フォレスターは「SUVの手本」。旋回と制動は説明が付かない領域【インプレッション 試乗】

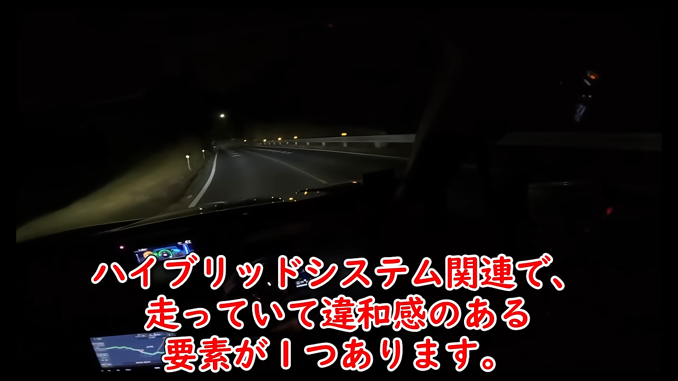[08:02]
ハイブリッドシステム関連で、走っていて違和感のある要素が1つあります。アクセルをオフした際に生じる、わずかな空想感ですね。ペダルはもう既に抜いているのに、なんかモーターが加速させてるせいで、車が前に出ていってるような、明確には言葉で表せませんが、なんかペダルの抜き差しで違和感を感じるんですよね。狭いワインディングで追い込んでいるような場面だと、ほんの一瞬の姿勢ぶれでも怖いです。左足でブレーキを踏んだり、走りのリズムを変えたりして対応してみましたが、なんか違和感があるのが拭えませんでした。
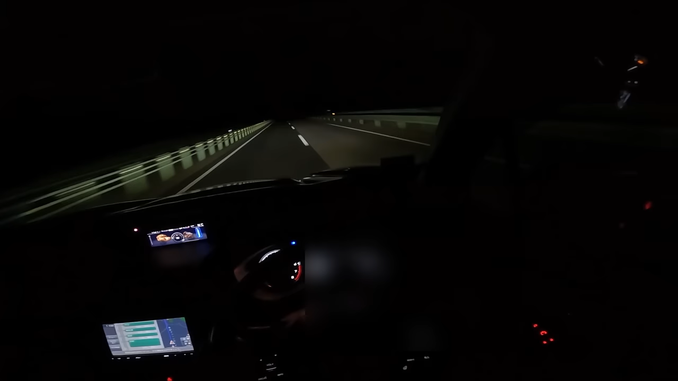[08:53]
どうです?気持ちのいいエンジン音と、十分すぎる加速力です。まあベタ踏みにはしてなかったけどな。せっかくこういう道に来たので、このまま高速域での運動性能テストとしましょう。微妙にフラフラしがちなところがないわけではないですが、基本的には高い安定性を誇ります。クラウンクロスオーバーに乗った際は、高速域でも一切動じずにビシッとしていましたが、フォレスターはちょっと不安定感が出るというか、
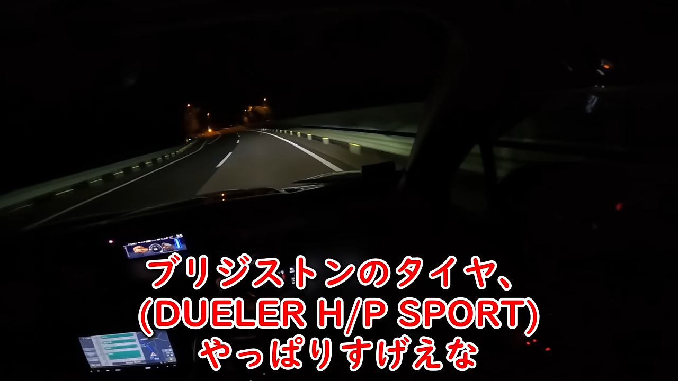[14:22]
ブリジストンのタイヤ、やっぱりすげーな。ワインディングに来ております。さっき言った通り横幅が太くないので、車線内でライントリを意識しながら走れます。SUVになっていることで、ブレーキングの際の沈み込みがわかりやすくなっています。高い視点と広い視野と合わせて、狭い道でも非常に走りやすいですね。
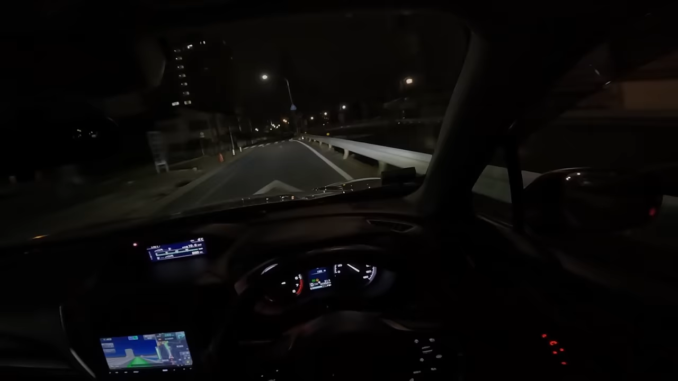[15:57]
運転がクソだと吐き捨てるのは、なんか違うかなぁと思いますね。さてと、ようやく林道にやってまいりました。実はこの道、以前プリウスで入ったんですよね。ローダウンしたセダンでもすらずに行けることを確認してしまっていますが、まあ入りましょう。せっかくだしXモードを試しましょうか。2種類あるのでどっちも入れてみましたが、ゆっくり流していても違いますね。左側のスノーダートモードは、どちらかというとタイヤへのトルクを抑えて、滑らせたくない感じ。逆に右側のディープスノーマッドモードは、ガンガンに前に出ようとします。